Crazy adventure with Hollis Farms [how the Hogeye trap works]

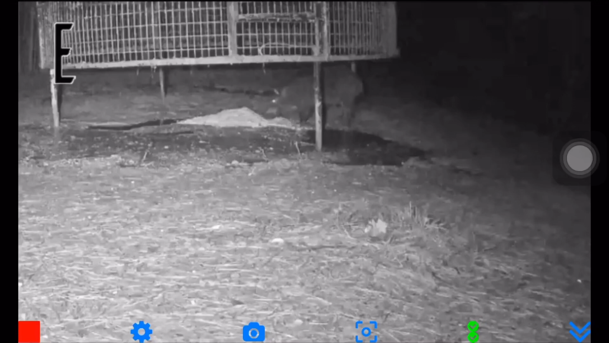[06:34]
He's sitting there watching the hog or a bunch of hogs.
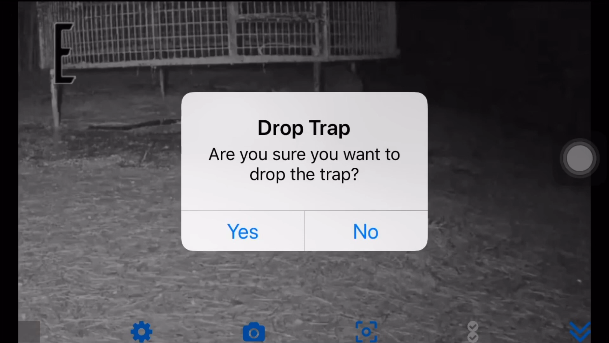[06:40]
And this in here, it says drop trap pulls up right there. He tells us to drop it. And then it's just a matter of just a delay there until it drops down. And then the pig is in there.